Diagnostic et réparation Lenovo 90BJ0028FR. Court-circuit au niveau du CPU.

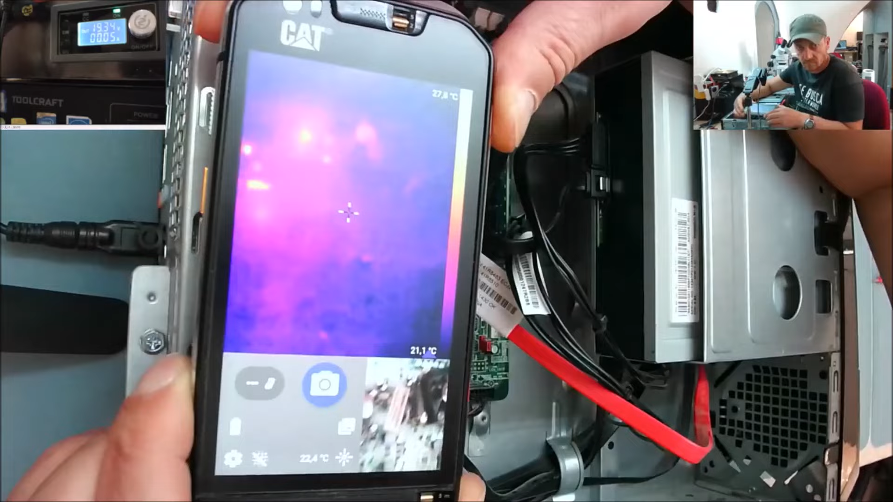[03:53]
ça c'est des reflets ça disparaît mais
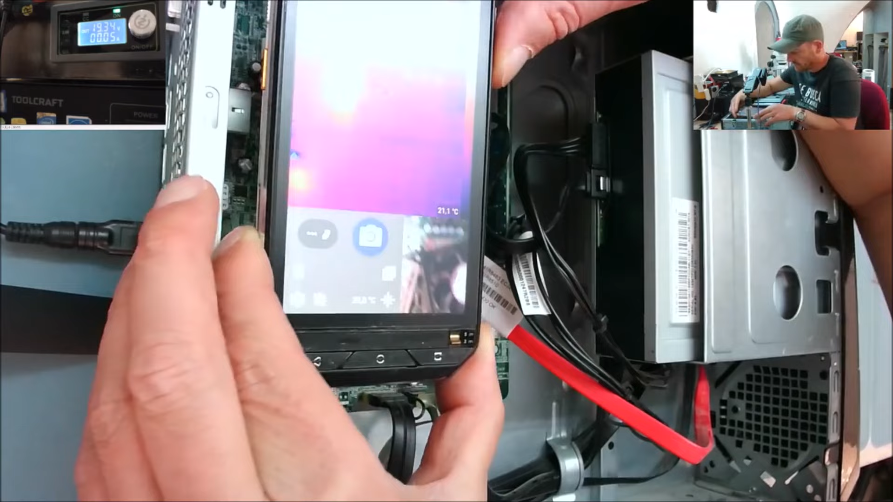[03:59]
ouais mais j'ai quelque chose qui chauffe
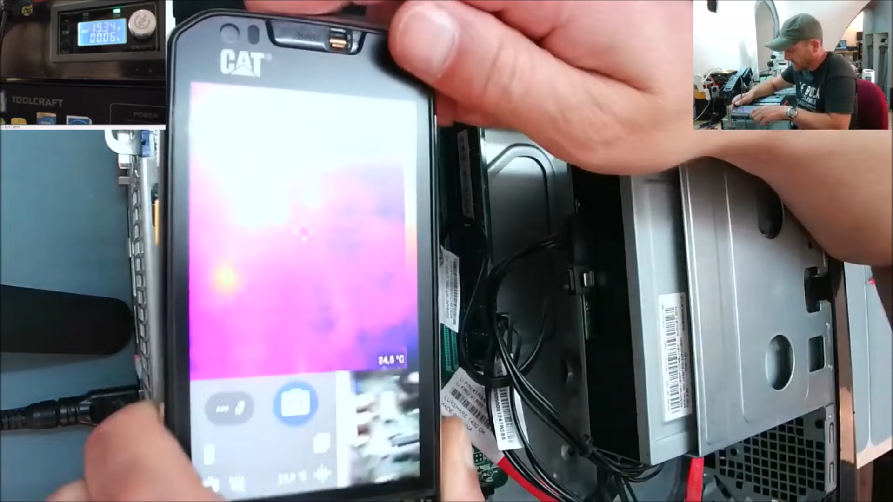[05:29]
enfin qui chauffe très léger aussi hein 27 degrés c'est pas c'est pas énorme mais pourquoi elle met pas elle se met pas en route la carte à 29 degrés ouais 29 ok comment est-ce que nous allons procéder